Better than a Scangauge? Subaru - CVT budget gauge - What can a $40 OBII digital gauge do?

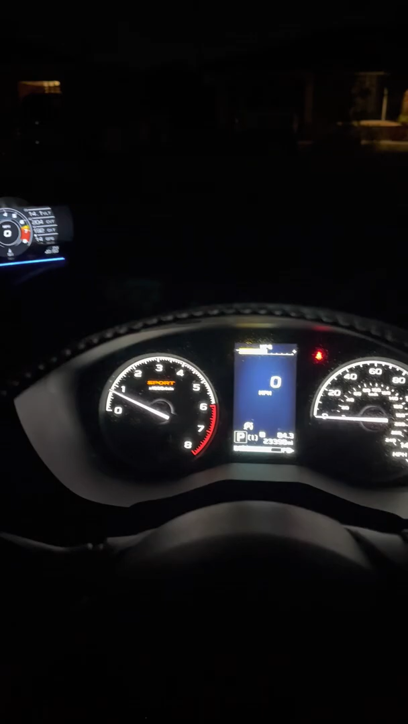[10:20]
It's probably a little bit dimmer than, like, the interior lighting of the Subaru already.
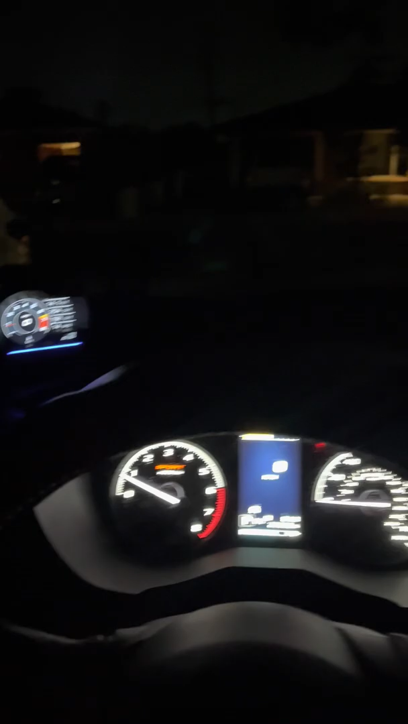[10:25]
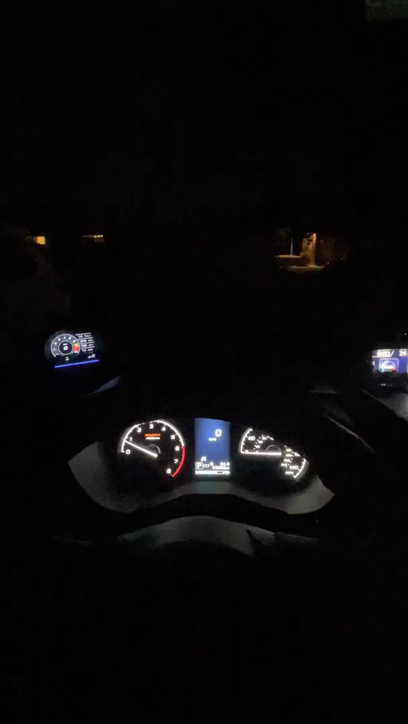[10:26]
So, if you look, let me zoom out, it's not like it's distracting in any way.